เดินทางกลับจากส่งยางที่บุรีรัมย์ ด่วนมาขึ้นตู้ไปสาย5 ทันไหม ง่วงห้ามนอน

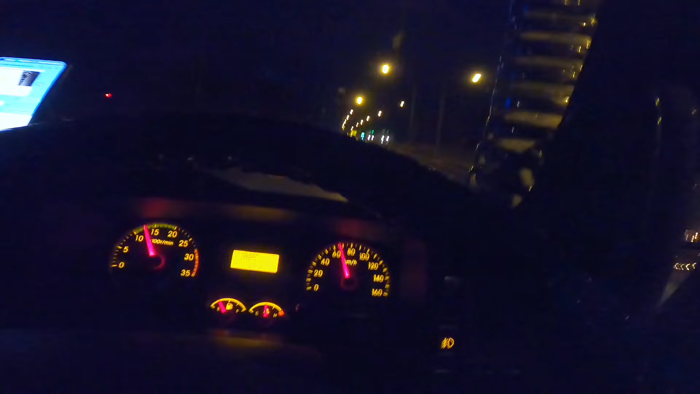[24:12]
ตอนนี้น้ำมันเหลืออยู่เครื่องเขียดนะครับ แล้วก็วิการปวดห้องน้ำนะครับ เดี๋ยวเราก็สells สือว่าเครื่องเขียดเนี่ยไม่สัมมาถถึงหลาน kind of
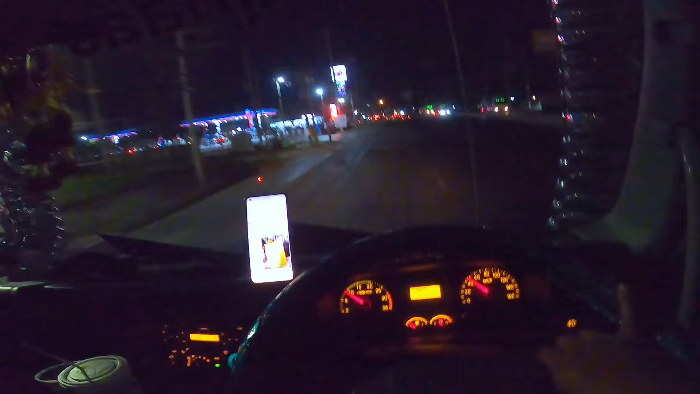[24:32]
ถ้าถึงก็ระถะ กระเทินผมว่าไม่ถึงตอนนี้เราอยู่สราบอรีนะครับ ยังไม่ได้ Elementaryเลย ยังไม่ได้ Left Eye어요 way ทางอายุยายเลยantisเดี๋ยว เตินกันแล้วกันนำเดี๋ยวจะเติมมlafมาณ2000 แล้วกันเอาให้ถึงบ้านให้จบบทสรุพของน้ำมันหนึ่งทังไปกลับไม่พอ пятงเพื่อบันสรุปของ ถ้ามันหนึ่งสัง ลองแล้ว บุรี